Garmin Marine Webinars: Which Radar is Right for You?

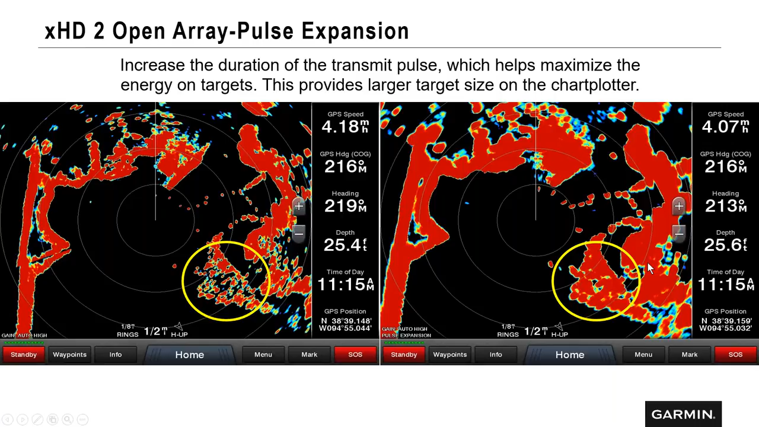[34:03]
It can actually blow those targets up in case you're not seeing them as well and you can see them a little bit better. But obviously, this is blending some of the smaller islands in here together. So, that's pulse expansion. Dual range, like we said before, a single radar can actually show split screen so we can have them at dual range.
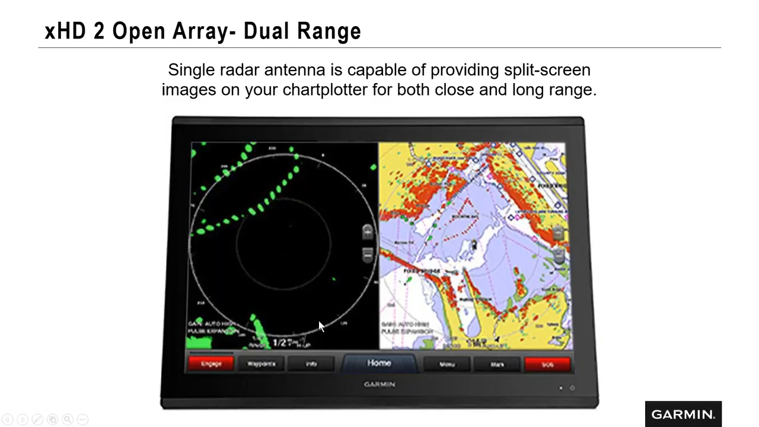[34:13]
You know, we can have them at half a nautical mile. Over here, we can do it with a radar and chart overlay and see them at the same time. And then dual radar support. So, like we said, we can come in here and we can pick and choose if we have two radars on the network itself and choose which one that we want to view. So, this particular vessel has a 424 and 1224
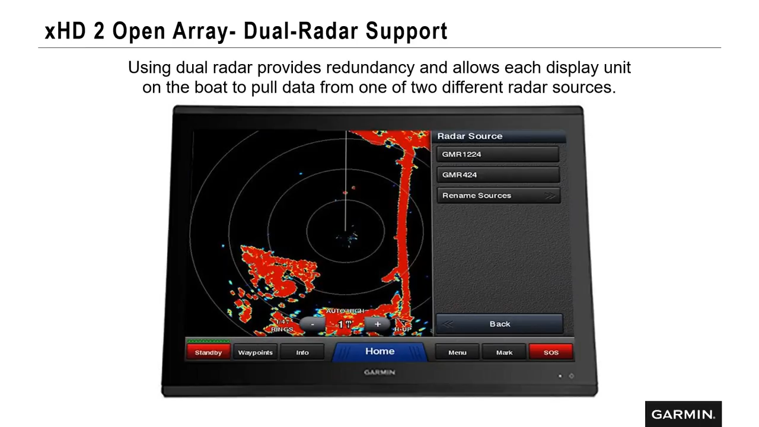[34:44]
on the network itself and so we can pick and choose what display that this is actually going to show simultaneously.
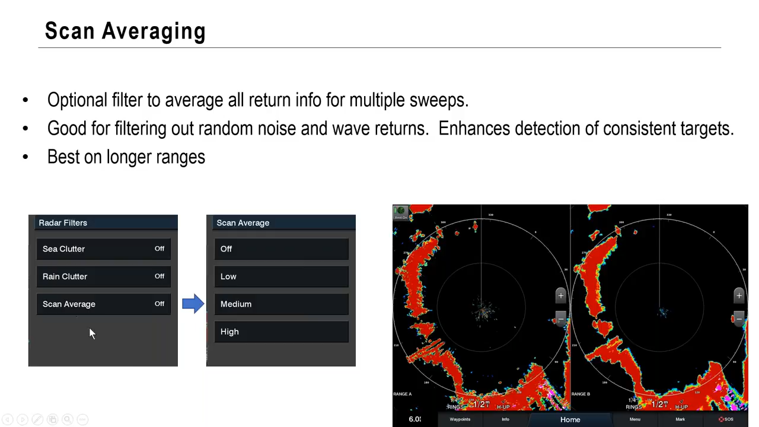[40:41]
And like I said before, it's best on longer ranges. So, under radar filters, you'll see that scan average. And then we can go in here and pick and choose low, medium, or high, depending on how much clutter or noise that we want to get rid of.
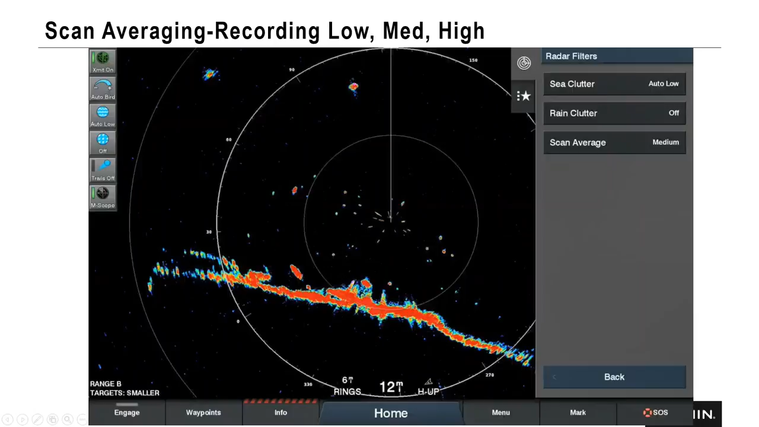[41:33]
And then, finally, high. And so, this will go in there. Clean up the screen a little bit.
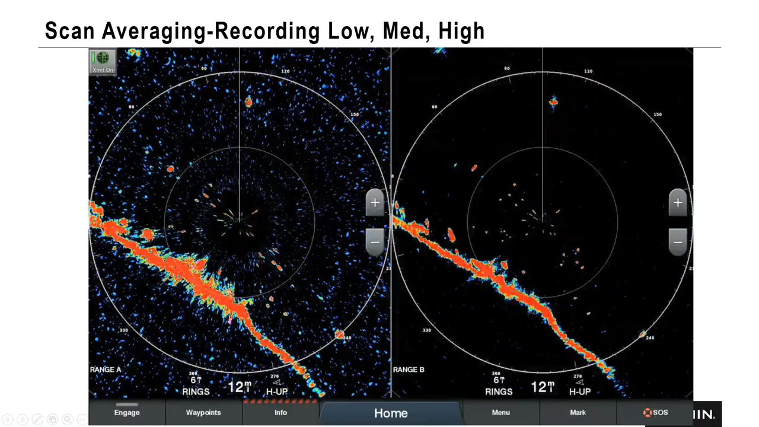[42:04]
So, if you've got a boat or something there and it completely, you know, it doesn't show it anymore once you have it up on high, adjust those settings to maybe medium or low. So, in addition to that, we actually have the MARPA auto acquisition. So, we do have MARPA targets where it can target, you know, the 10 targets in there. This will actually go in and allow us to pick a zone. So, we can do all returns, boundary zone, a motion scope, or guard zones.
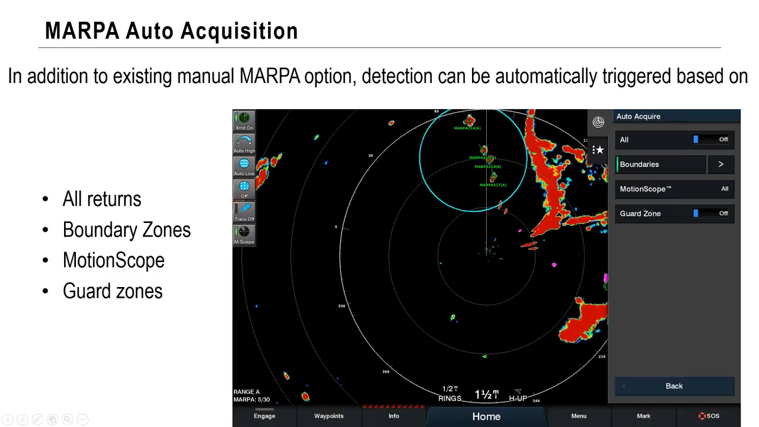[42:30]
The way we actually access that through the menu is in the radar menu under layers, other vessels.
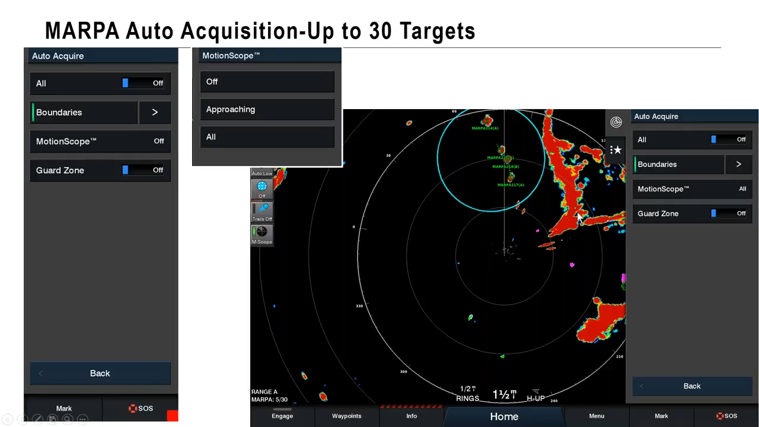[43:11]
And we've got the MARPA targets that will show up within this boundary itself. So, you could do it within it. Or, if you wanted to pick an area and you wanted that not to show any MARPA targets, you could do that. Or, if you had a guard zone. So, let's take a look at that. And we'll turn on all four of these and show you. All returns are going to be up on the top left. And you're going to start to see these MARPA targets popping up. Down on the bottom left, that's boundary zones within a target.
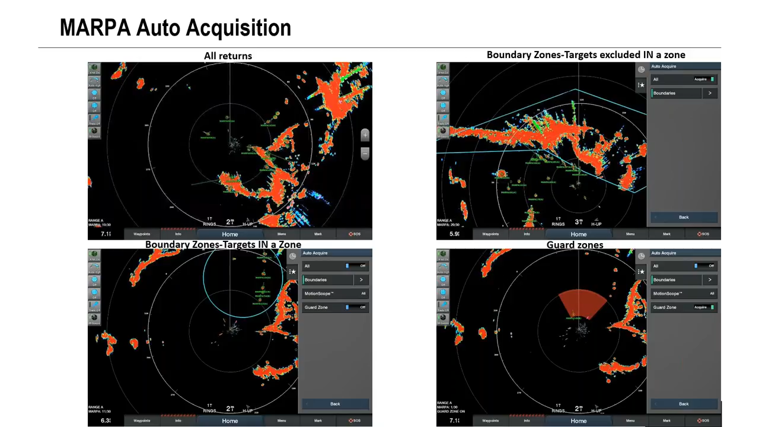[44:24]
So, anything within this red area here, within that zone, will pop up. So, that's what that scanning average can actually do. Or, I'm sorry, the MARPA auto acquisition can do for you, is pick and choose what you're actually viewing on the screen itself.
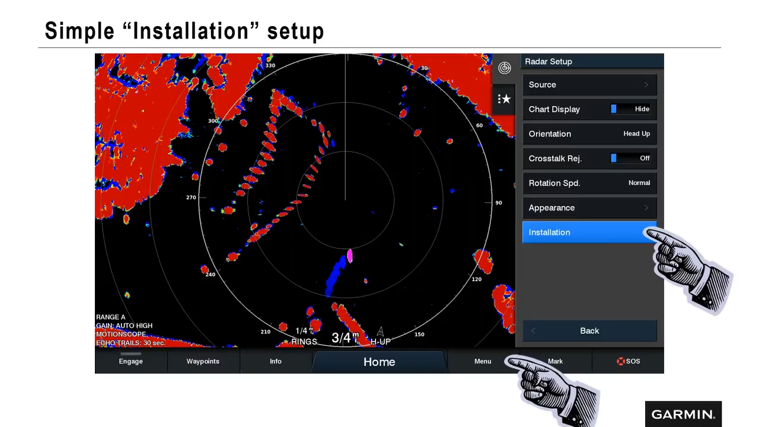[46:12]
And then you can go into installation. And this needs to be done for all of our owners out there and dealers. Every Garmin radar, before it leaves, you're going to need to set this up. We want to find front of boat. So, you're not going to, no matter if it's a dome or open array, perfectly place that radar on the boat itself in order for your bow and your radar to line up perfectly. So, what you're going to want to do is set front of boat.
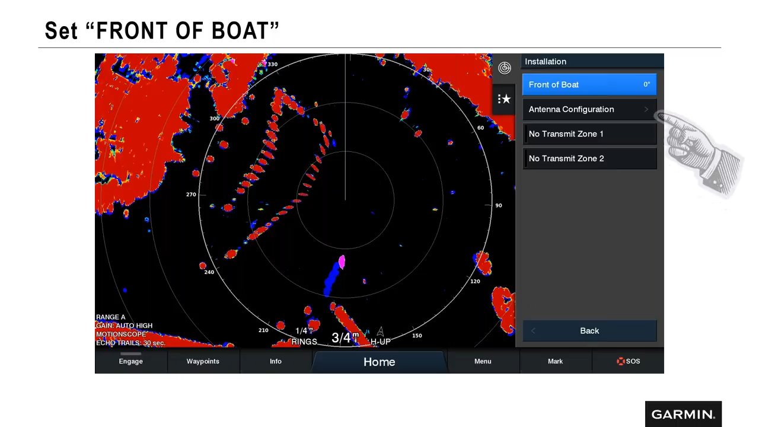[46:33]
So, we're going to select that. And once you get in here, it allows us to adjust it plus or minus a few degrees. You're usually going to see maybe two to three degrees is what you're going to see. It might be off. And the way you do it is take your radar, okay? So, your heading line on your radar here and pick a fixed target out in front of you and split the difference with this.